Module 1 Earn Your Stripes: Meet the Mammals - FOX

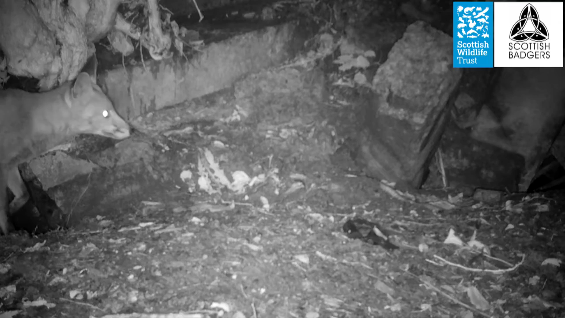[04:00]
It helps improve the night vision of the fox. Look at these ears they're highly mobile they can face them in different directions
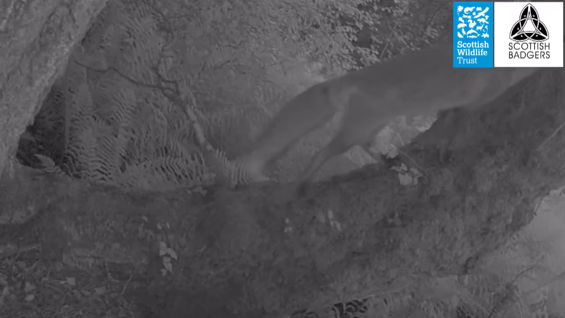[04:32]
You can see the long nose here and inside the nose cavity there's lots of projections.